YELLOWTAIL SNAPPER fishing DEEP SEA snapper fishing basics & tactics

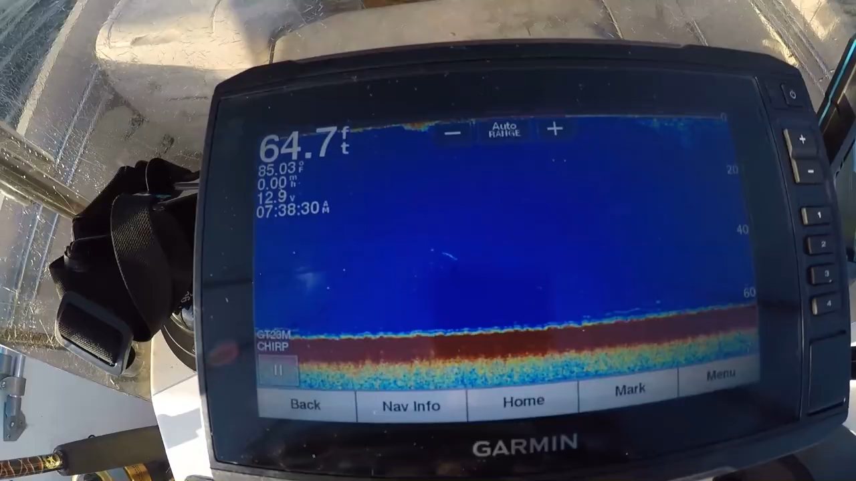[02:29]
On screen: depth 64.7 ft
so we're currently in about 64 feet of water you've got the chum line set out we're letting it kind of smolder in the current